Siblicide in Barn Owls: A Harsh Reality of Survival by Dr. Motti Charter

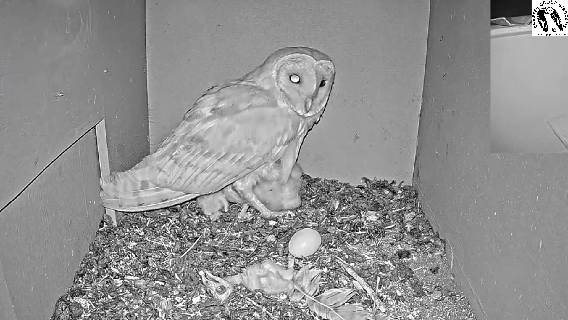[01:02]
So there's currently four nestlings, but the third one Actually we became very weak
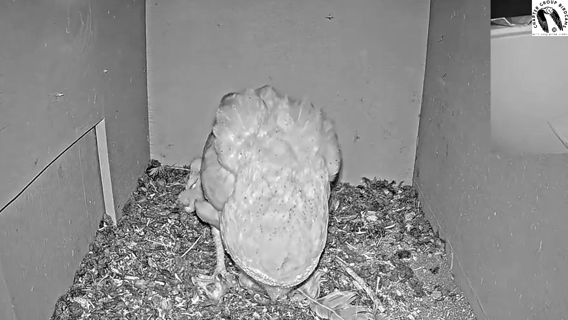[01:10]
didn't get enough food and was about to die in this case The mother actually went over to the nestling she was hungry herself Understanding that the male was not bringing enough food for them She actually went over took the nestling and killed it put it out of its misery
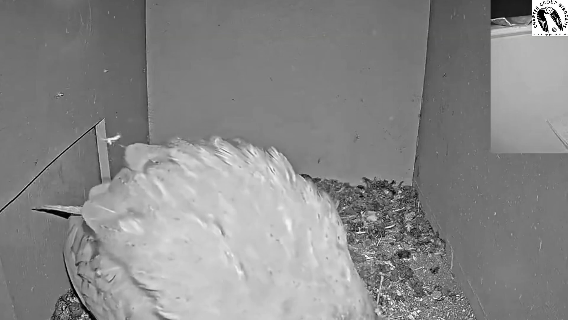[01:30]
Then went on to feed this dead nestling to the other siblings So this is a form of sibilicide. The more common type of sibilicide is that Typically the smallest nestling there's not enough food to eat And he dies and then after that the mother will feed it to the nestlings or the nestlings will eat that their dead sibling themselves In this case the nestling was not completely dead, but it almost it It basically was it was wasn't going to survive much longer